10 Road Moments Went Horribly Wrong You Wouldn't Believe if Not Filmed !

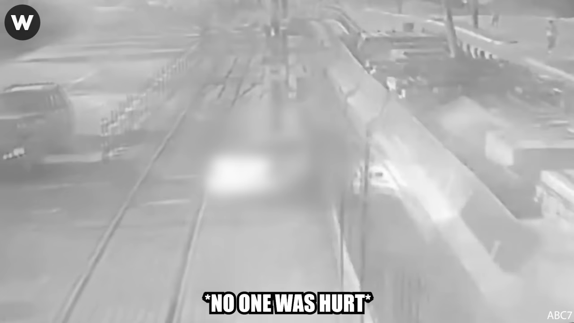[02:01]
Another video of a driver who ran a red light was lucky to survive a crash with a train that nearly split a car in two and left it wrapped around a pole. It's really a miracle in the middle of life, and also a reminder to all of us that always stop on red.
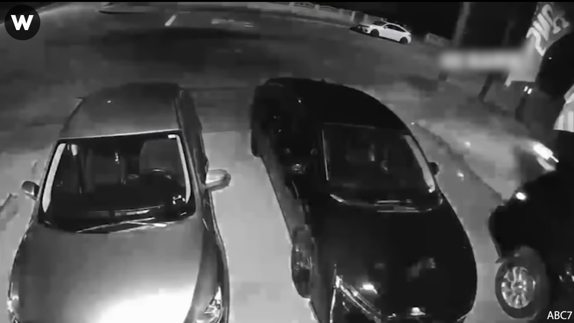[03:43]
The moment a driver plowed through a brick wall and crashed into a home in Orange County, Anaheim, which was caught on video.